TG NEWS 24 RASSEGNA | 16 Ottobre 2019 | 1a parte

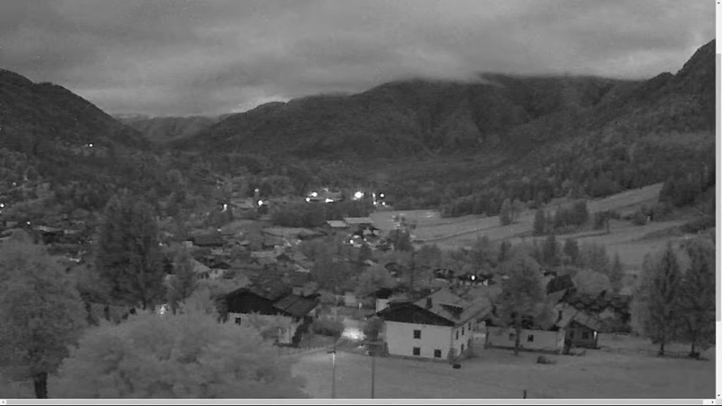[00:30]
Giulia che si sta risvegliando vediamo queste immagini che ci arrivano dalla nostra montagna ancora immersa nelle luci eh della notte